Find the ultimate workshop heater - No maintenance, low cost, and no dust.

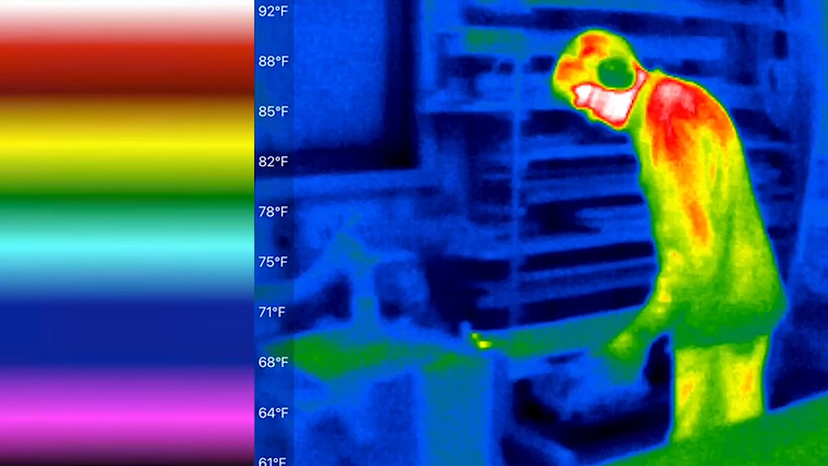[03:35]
On screen: scale top 92°F
So the benches are warm, the tools are warmer. Yeah.